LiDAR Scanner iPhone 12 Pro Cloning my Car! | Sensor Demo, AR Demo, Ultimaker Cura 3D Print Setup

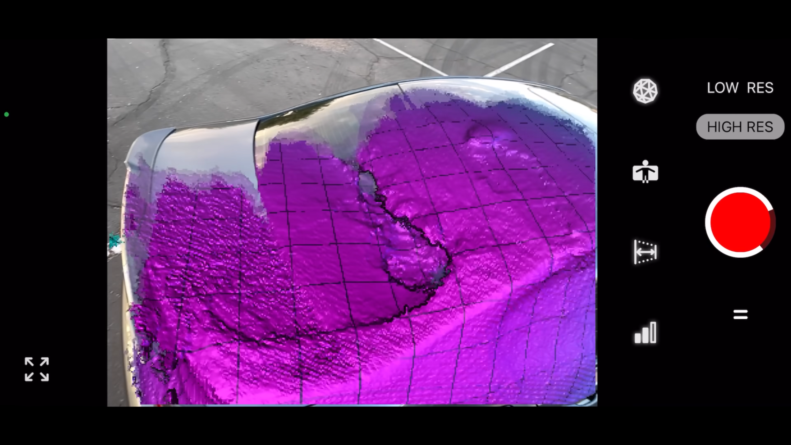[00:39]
where you are in space so all you have to do is just walk around
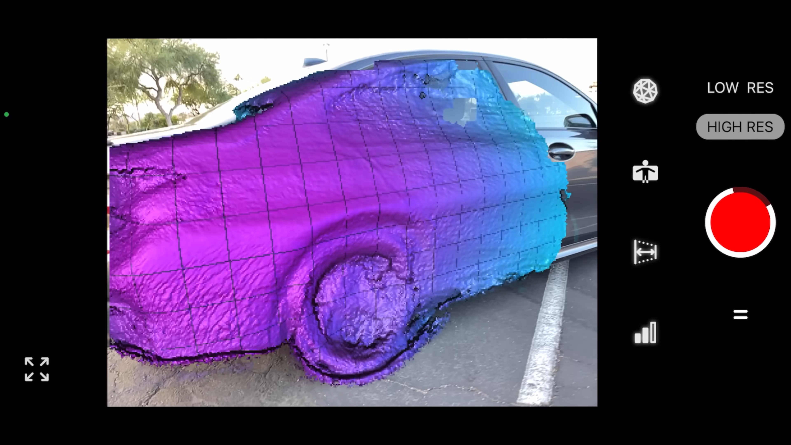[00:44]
make sure you go up and down because the first time I scanned it actually didn't go up over the roof like
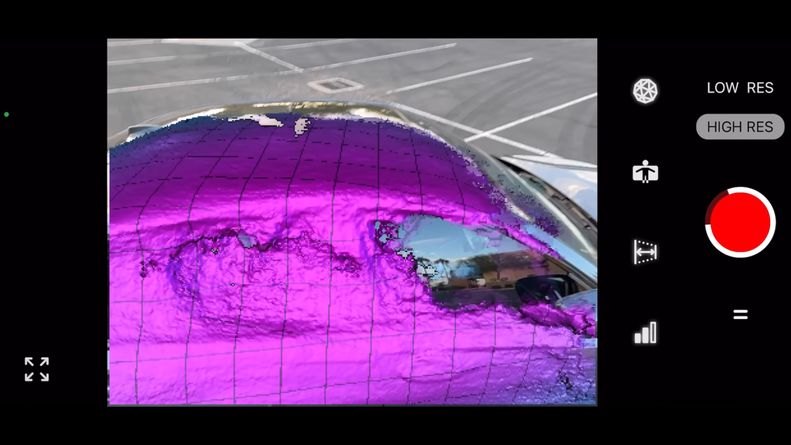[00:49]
this so the top of the model was empty so
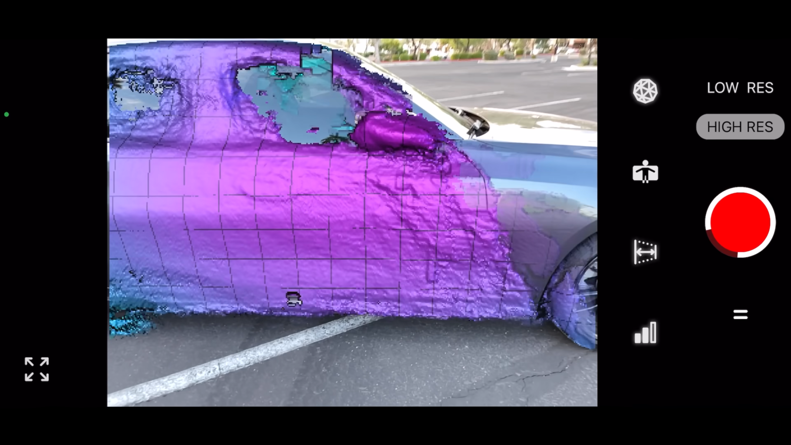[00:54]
I'm just going to go around and as you can see has a little bit of an issue with
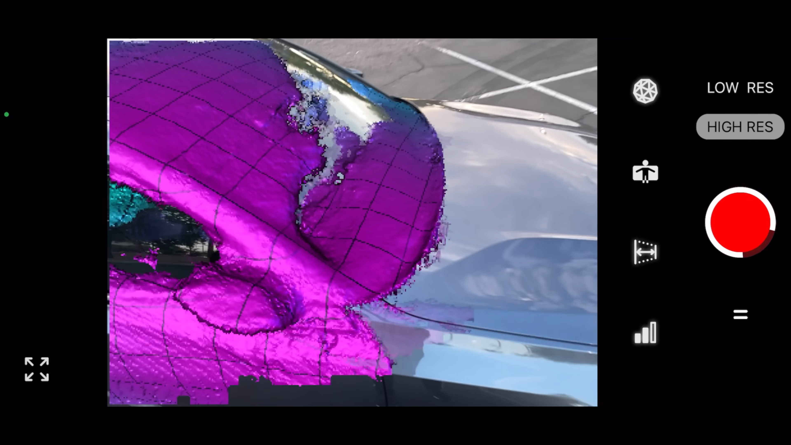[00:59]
the windows so there's going to be some gaps there for sure in the model the rims
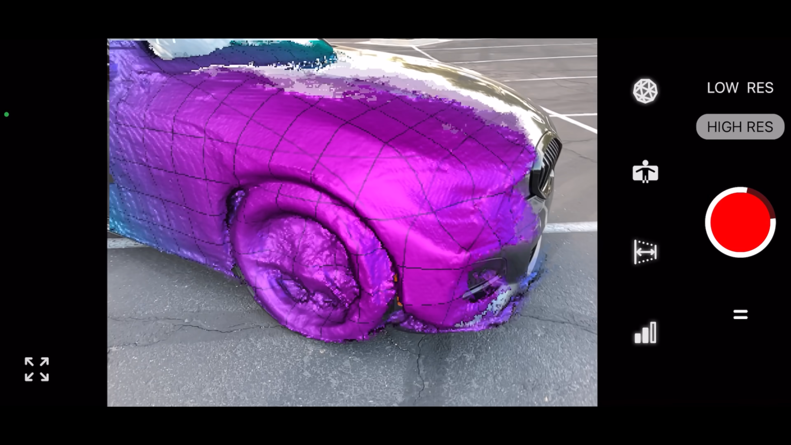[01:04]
also the details of the rims are not coming through and the rest is doing pretty well so far so even though
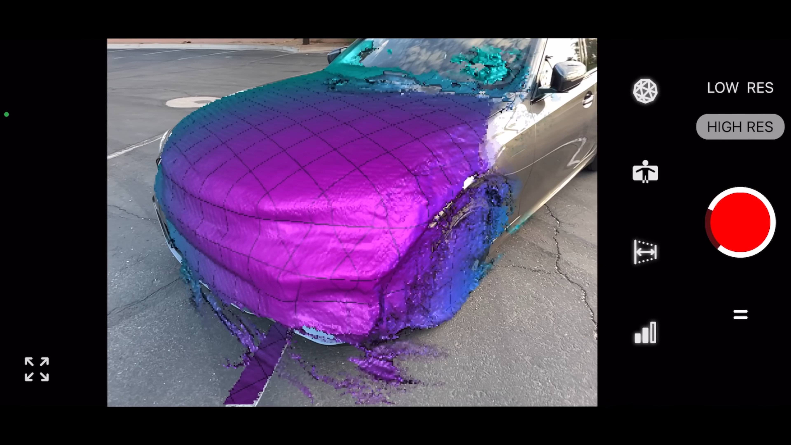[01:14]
it's showing with a like a heat map right now it will save the
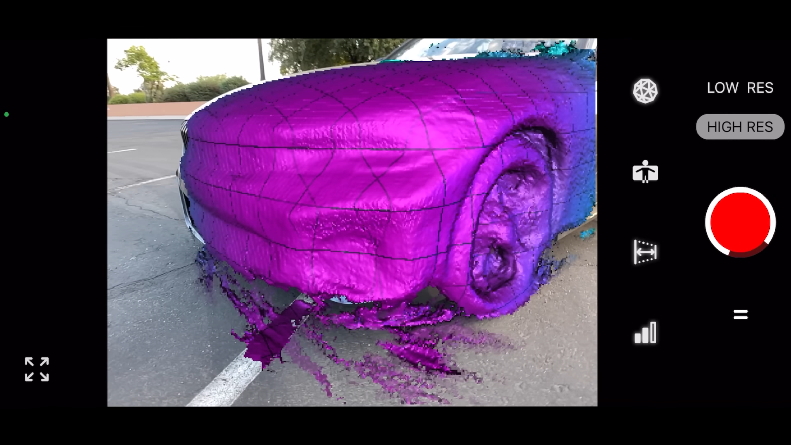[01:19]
way the textures look so when you do finish and get the model
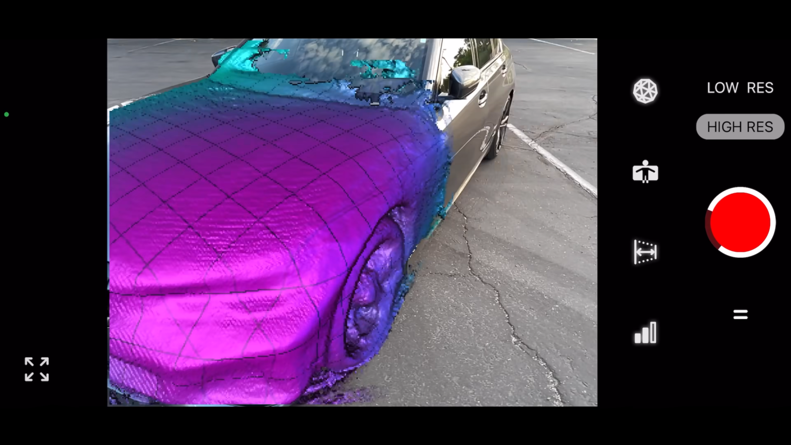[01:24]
you will have the details and colors of your car or object so
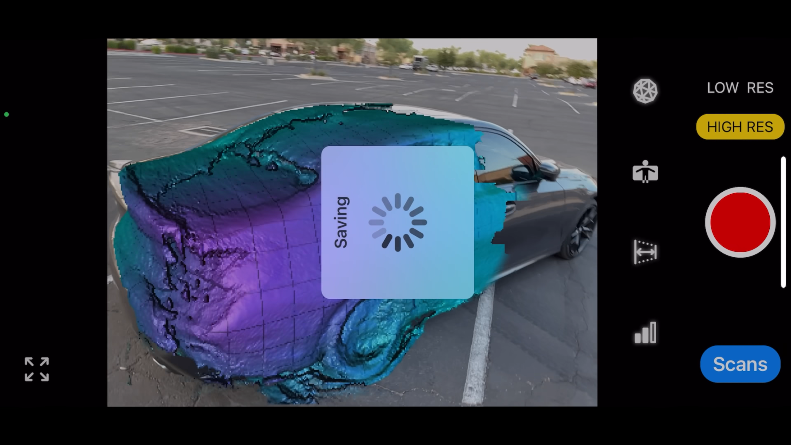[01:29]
you can stop it when you think you're done and it processes and saves for
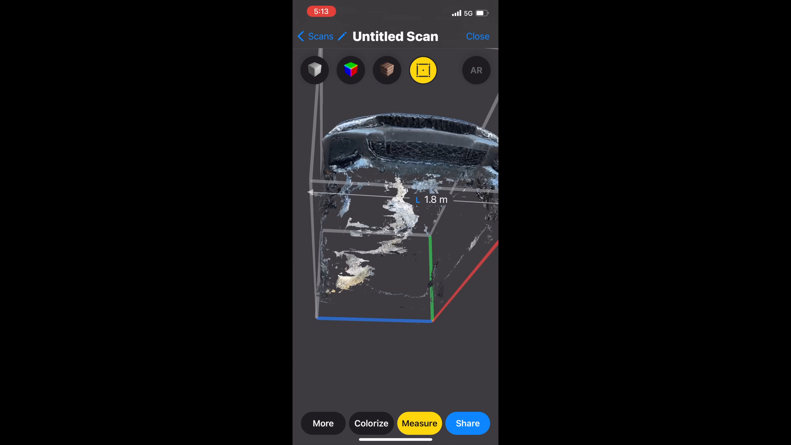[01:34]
a little bit and then you can view it in 3d here so I think it looks really
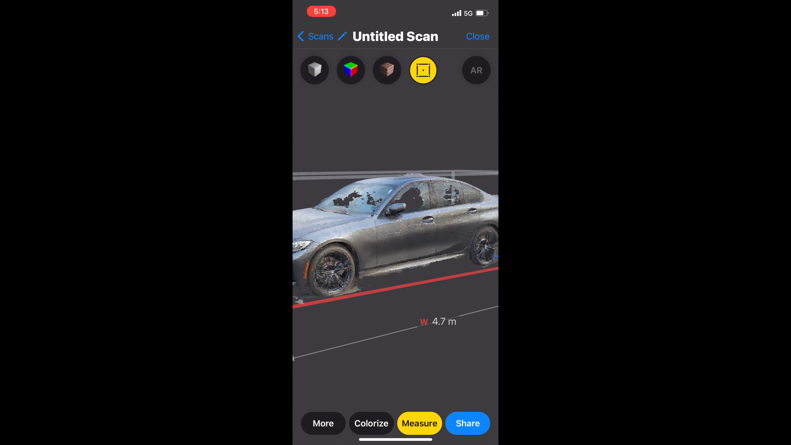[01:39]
good in color the only issue is the windows do look shattered so it looks like